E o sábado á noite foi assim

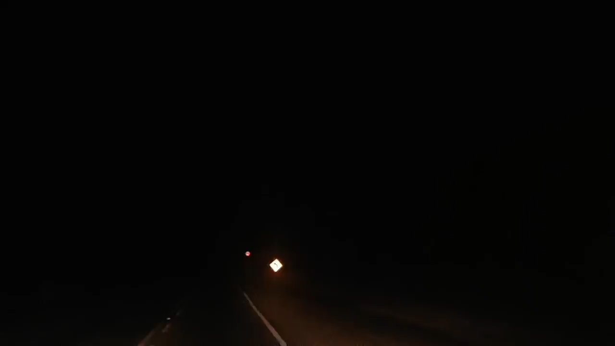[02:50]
Sabe aquela hora que você olha assim, ó, pra frente, igual vocês estão olhando agora? E aí você olha no retrovisor e também não tem nada lá atrás.